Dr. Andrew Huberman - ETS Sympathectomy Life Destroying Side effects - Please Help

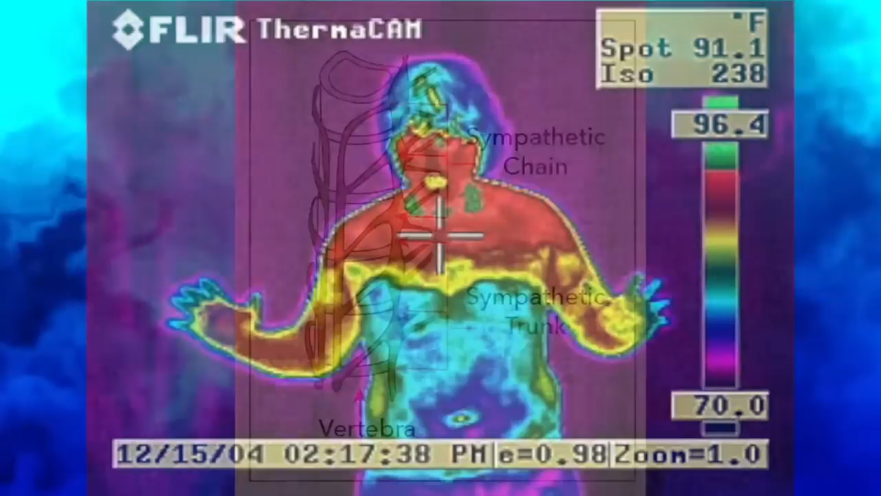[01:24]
On screen: spot 91.1°F
my entire body's thermoregulation has been seriously damaged and distorted.
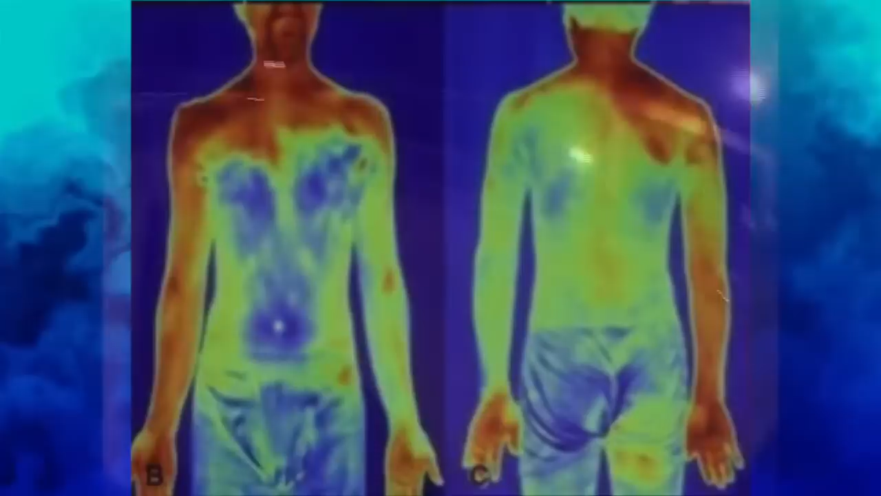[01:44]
governing subtle changes in the thermo-adaptability of the skin, which induces levels of chronic systemic discomfort most people cannot fathom.